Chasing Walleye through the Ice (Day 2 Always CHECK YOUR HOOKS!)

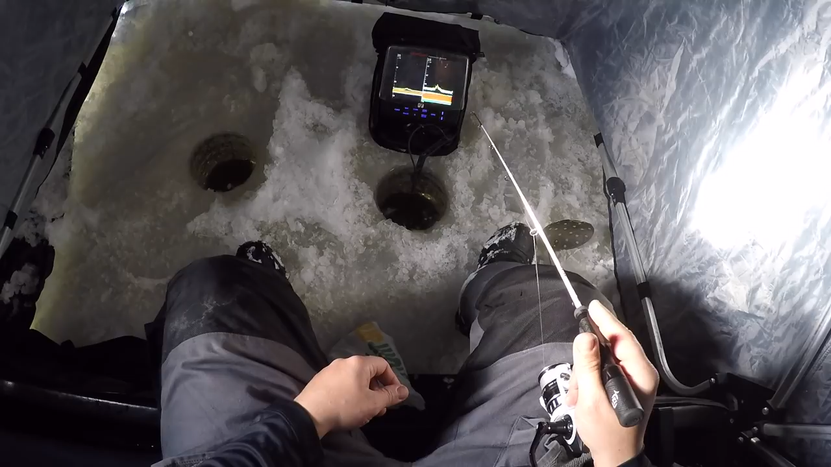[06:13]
One just showed up feels okay Feels okay Okay
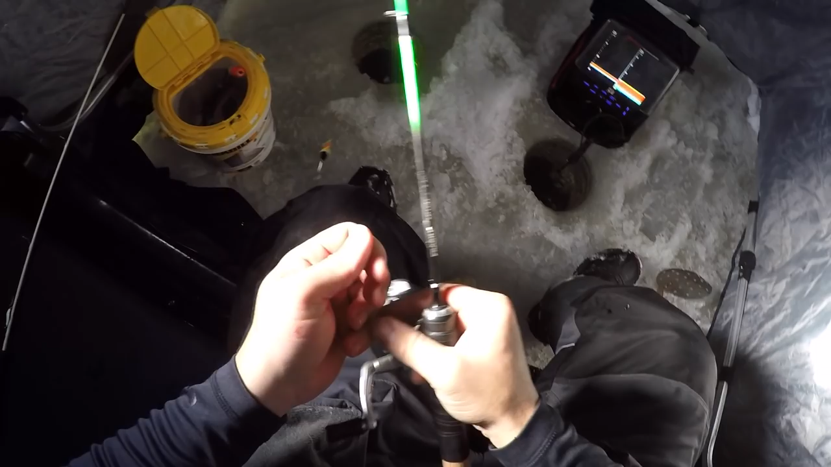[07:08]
okay somehow i got lucky and i was able to eat my food for the first time
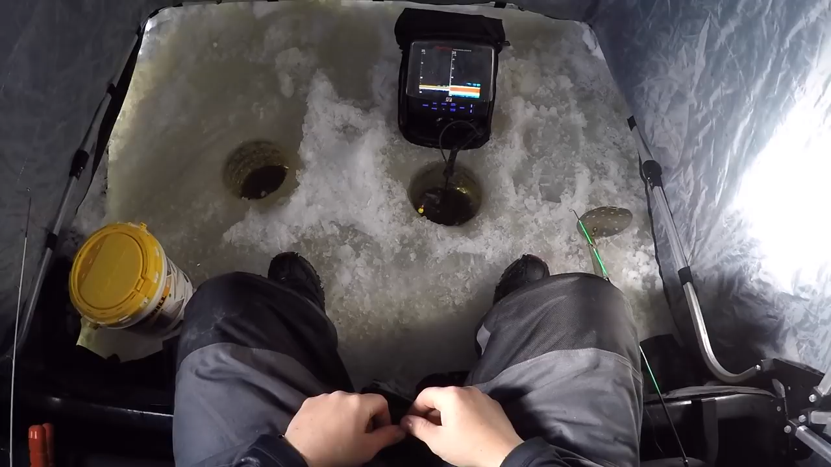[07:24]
usually when i start eating food fishing gets a little rough and you know they show up out of nowhere and i can't ever eat so i moved my slip bobber around a little bit looks like there's one down there messing with it i don't want to move it right now but as soon as that's done doing whatever it's doing uh driving my minnow nuts i'm gonna stick it in that hole and start jigging again
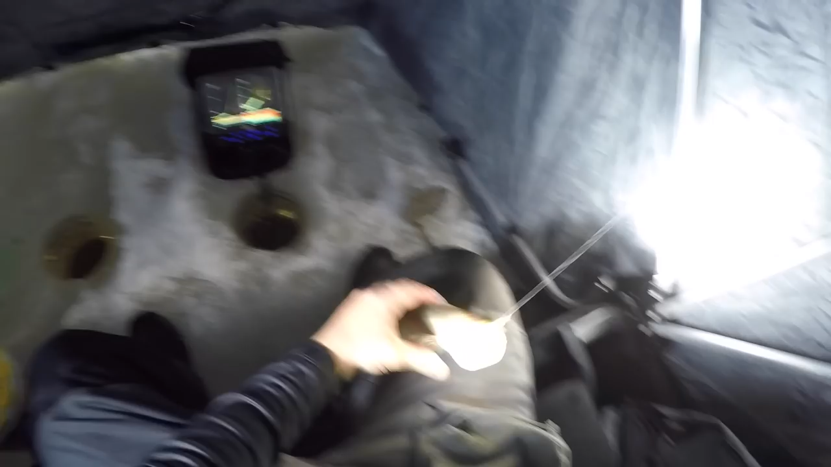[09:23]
there's another one down there too